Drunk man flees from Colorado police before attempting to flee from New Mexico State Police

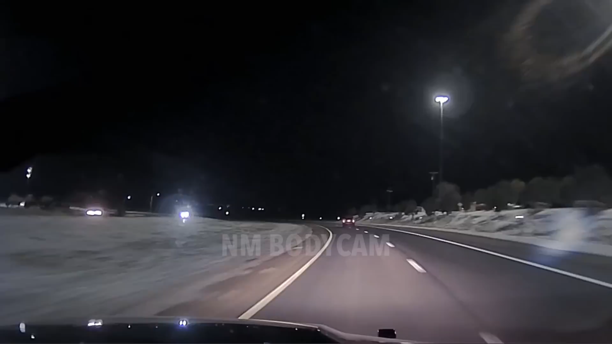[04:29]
Speed's 94 miles per hour. Southbound, vehicle still driving. Traffic is light, 94 miles an hour, still southbound, vehicle still over the roadway. What's your current mud marker? We have the 434. 434 speeds 99 miles per hour. Traffic south, 434 speeds of 99. Traffic still light. No traffic at this time.